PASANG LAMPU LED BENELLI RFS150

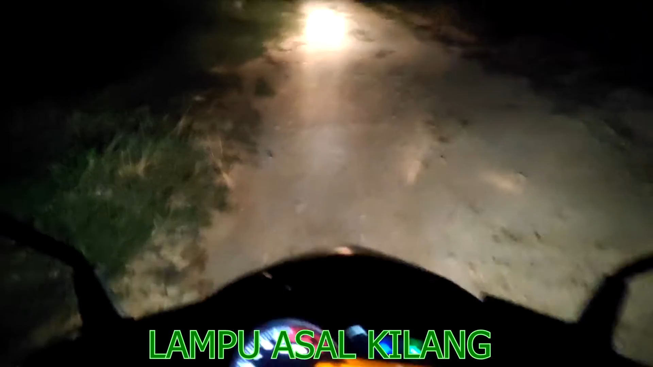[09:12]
Atas bawah ni dah padam. Lampu atas je tinggal.
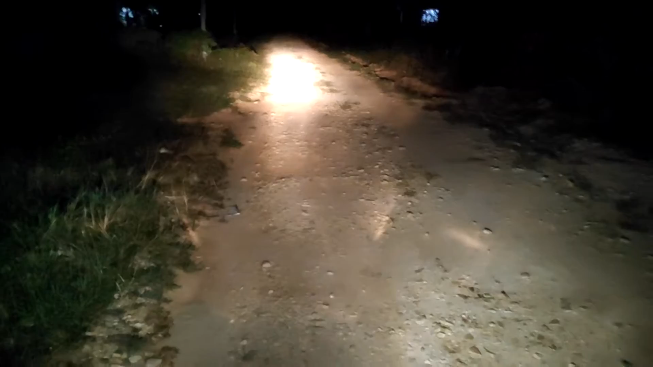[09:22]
Okey. Okey, ni switch lampu ditutup.
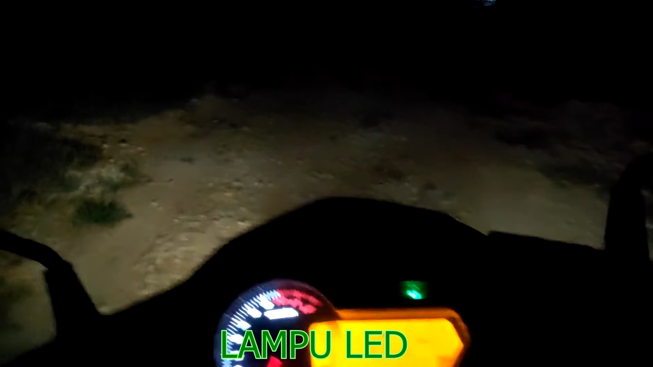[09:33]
Buka. Okey, ni tahap kecerahan lampu bawah, low beam.